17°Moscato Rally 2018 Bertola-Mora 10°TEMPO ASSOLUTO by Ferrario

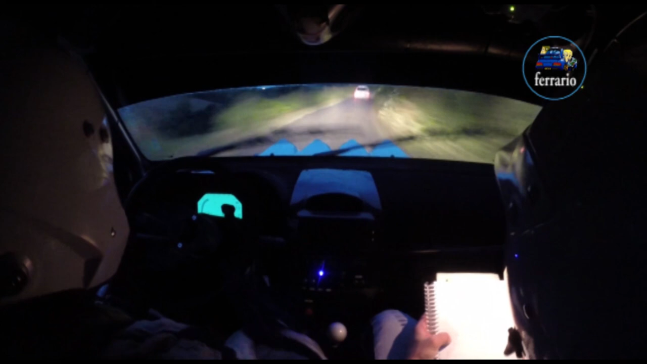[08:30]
e sinistra, 5, e 30, su Dossino, e tienila fino alla fine, dai, dai, dai, dai, sinistra, 5, buono, buono.